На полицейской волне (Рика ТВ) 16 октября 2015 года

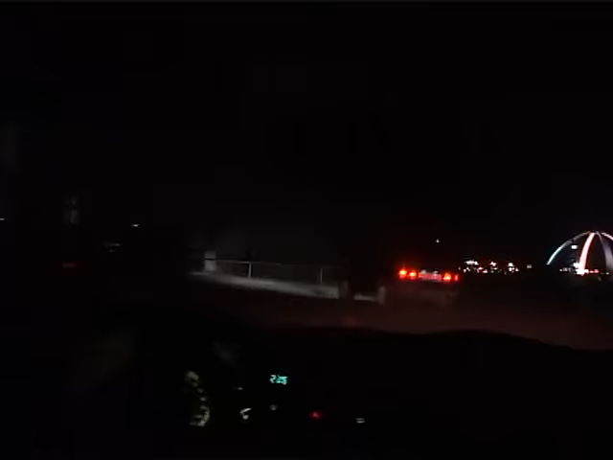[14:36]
А этот случай можно отнести как раз к ОПМ «Транзит». Водитель на восьмерке с российскими номерами не остановился на требования полицейского.
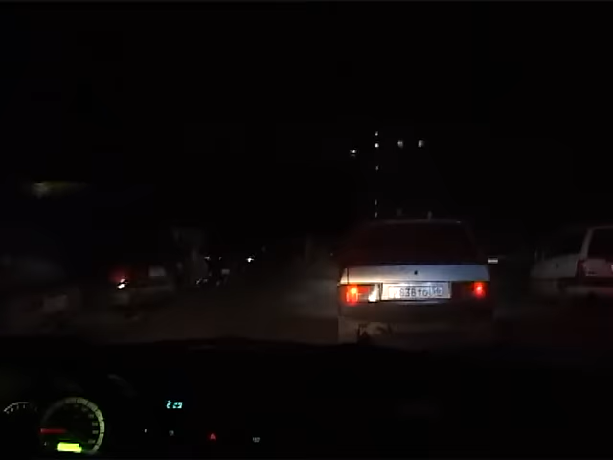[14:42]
Некоторое время пытался скрыться. Завязалась в погоне и, конечно, нарушителя поймали.